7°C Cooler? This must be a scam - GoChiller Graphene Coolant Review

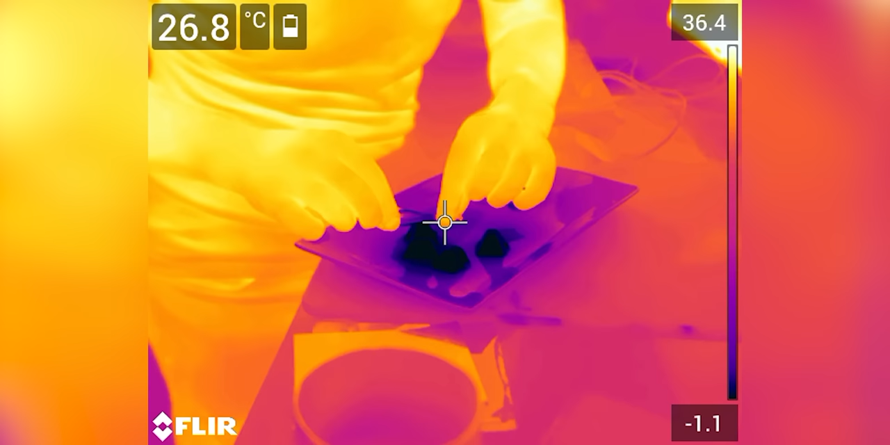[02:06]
On screen: spot 26.8°C
It's so weird. Can you see it on the thermal camera, Andy? Yeah, it's so strange.